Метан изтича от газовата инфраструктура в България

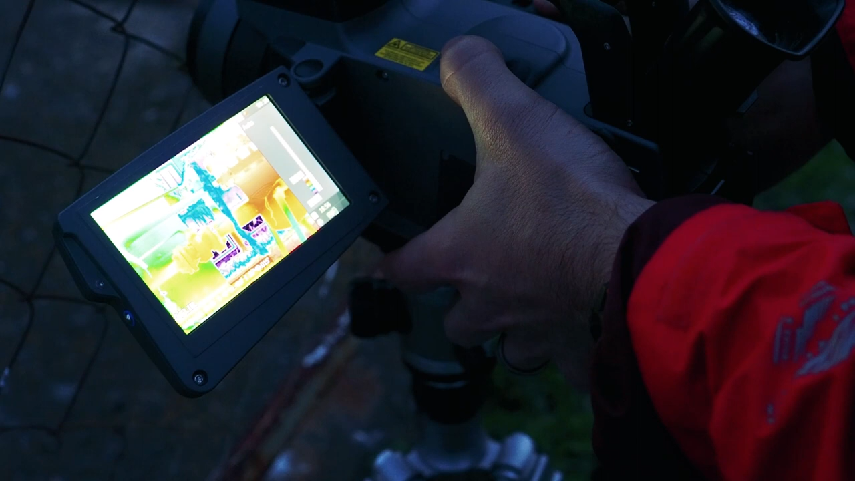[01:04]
In response to our question, we have been issued an official attempt to
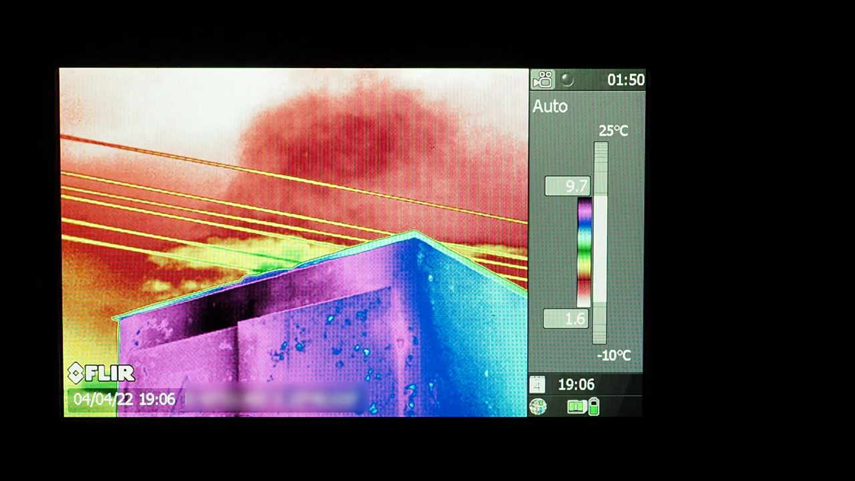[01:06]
shoot what was in the area of Bulgarian Transgas.
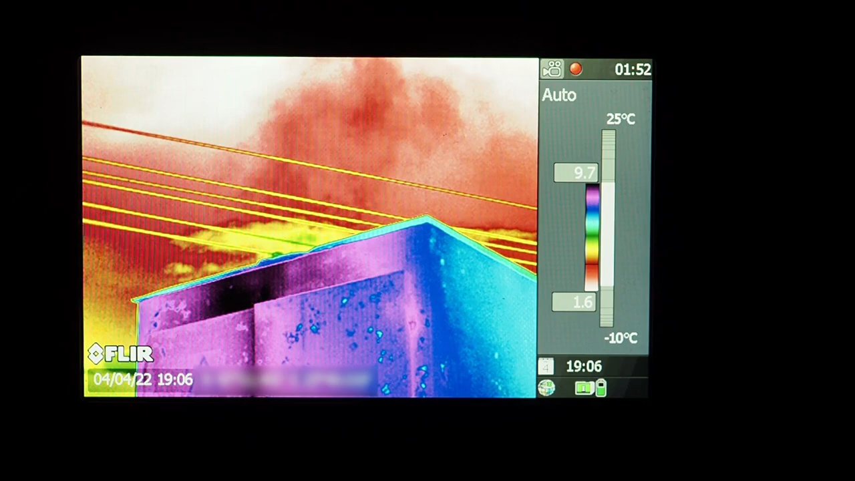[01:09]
On screen: scale top 25°C, scale bottom -10°C
This is the first country that I've been to where I have not been allowed to film emissions at any of the sites from public spaces.
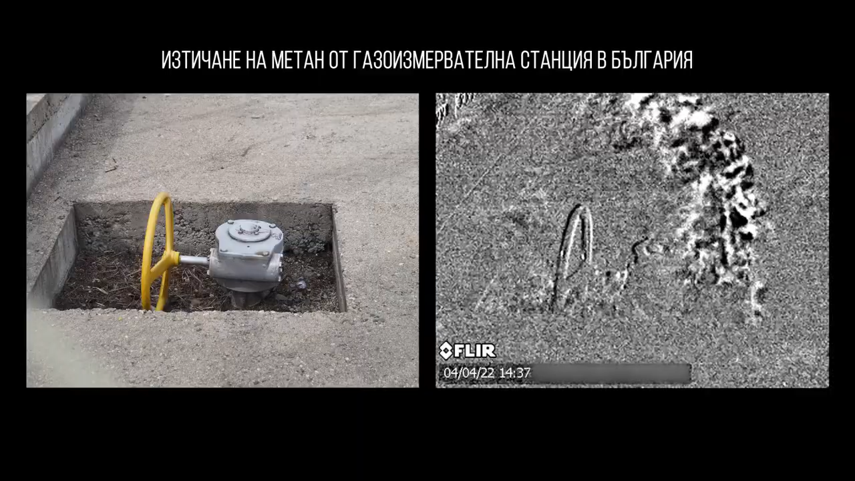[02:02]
in the form of leaks from valves and pipes or other facilities in the gas infrastructure. We've been able to see these methane leaks from every facility that we have visited, and they have been emitted at a constant rate.
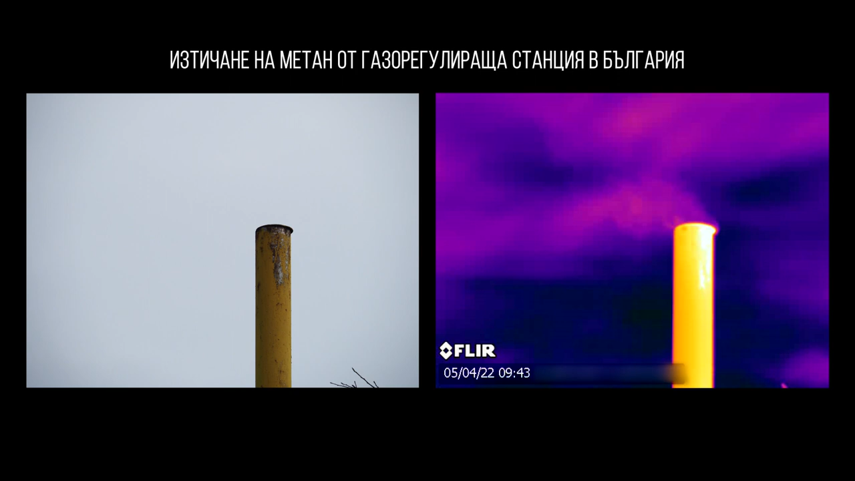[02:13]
And these are just small facilities.
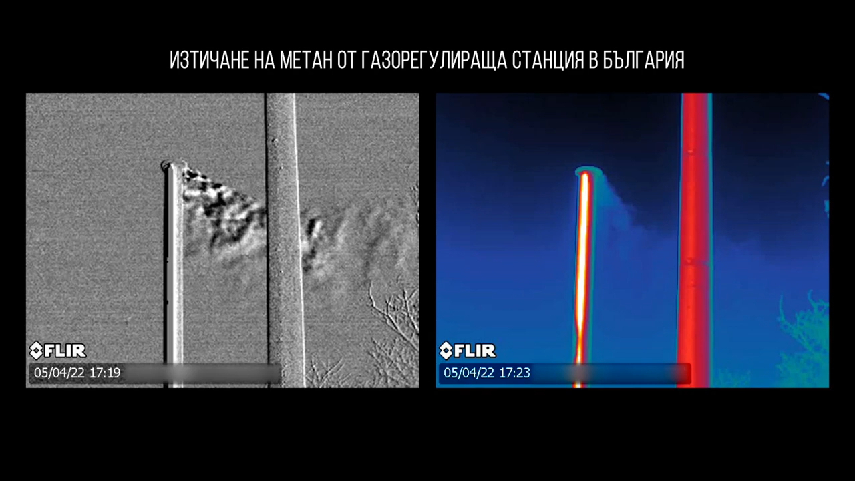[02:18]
So we can imagine that the bigger facilities that we were not able to film at can only be emitting methane at an even greater rate.